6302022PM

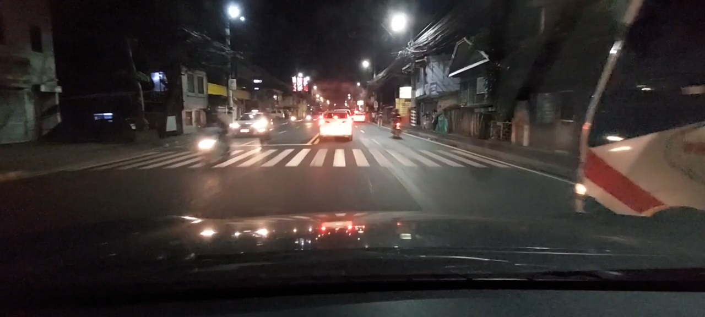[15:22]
Mike, turokin lang ako. Mga tambay lagi yung genie nun. Yung mga bar nandiyan pa sa'yo. Ito na yung Marcos Highway. Mga masyal tayo.